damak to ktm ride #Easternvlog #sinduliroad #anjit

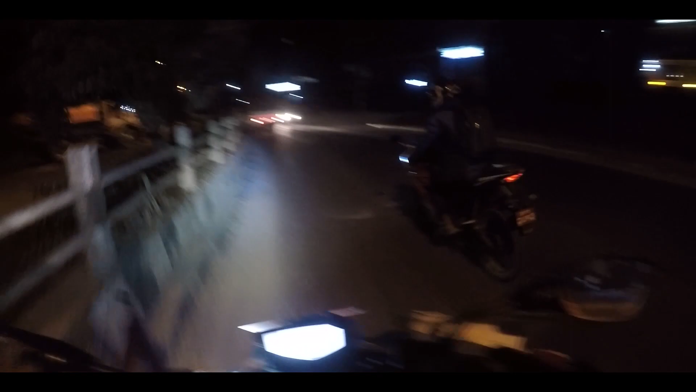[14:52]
धुलीखेलामा हामी चाहिँ एउटा लज खोज्दैछौँ क्या सो त्यही
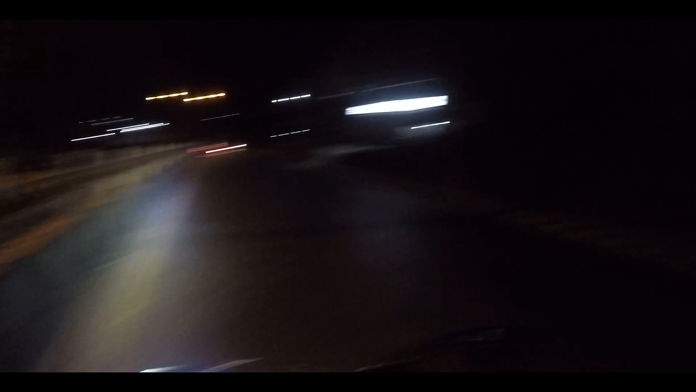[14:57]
हो लजमा चाहिँ अब पार्किङ सार्किङ भएको होइन खोज्नु पऱ्यो
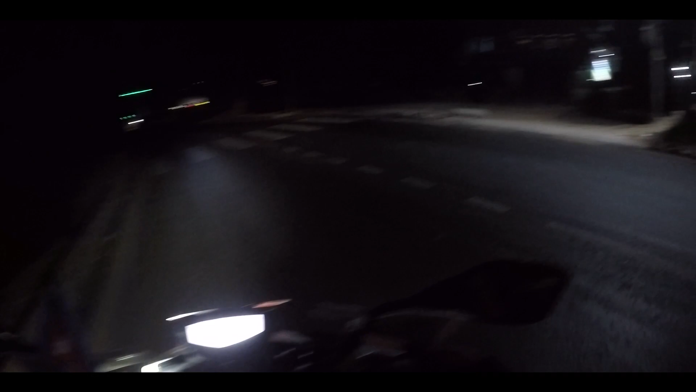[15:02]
होटल न्यू भ्यू रे होटल न्यू भ्यू होटल
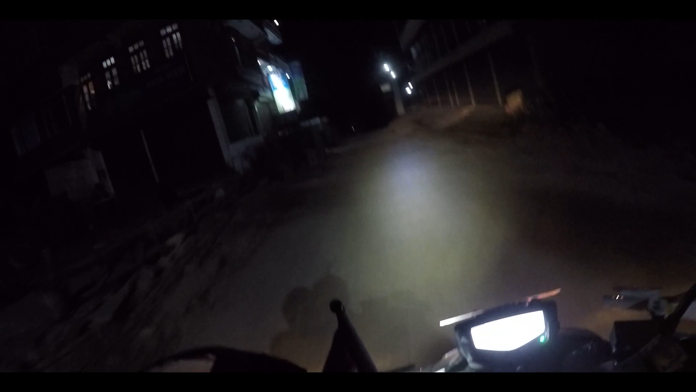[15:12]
के हो यहाँ ए पार्किङै छैन भने त के गर्ने हो यसमा छ यो होटल यसमा है यहाँ हेर्न